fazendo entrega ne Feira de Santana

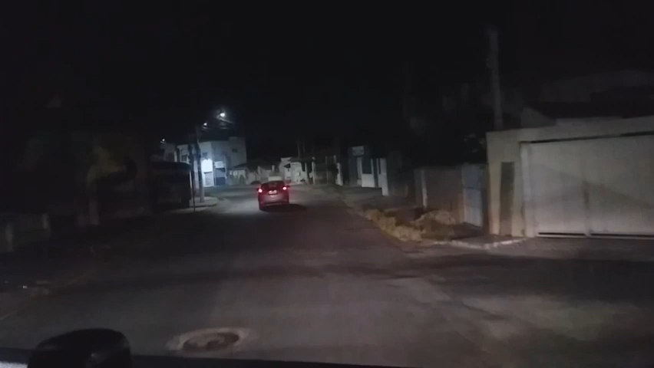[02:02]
Passando aqui essa rua escura aqui de Feira de Santana.